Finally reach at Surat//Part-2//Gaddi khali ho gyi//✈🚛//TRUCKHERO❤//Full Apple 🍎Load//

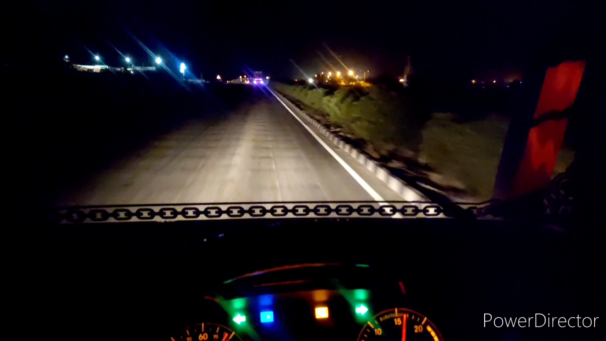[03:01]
देखते हैं कब तक पहुंश पता हूं अभी तो रास्तानी नी खतम हो रहा है
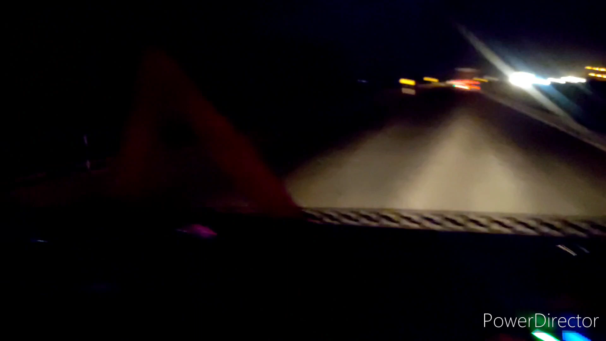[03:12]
शामला जी बॉटर आ गया है गुजरात में अंट्रो कर चुका हूं भाई लोगो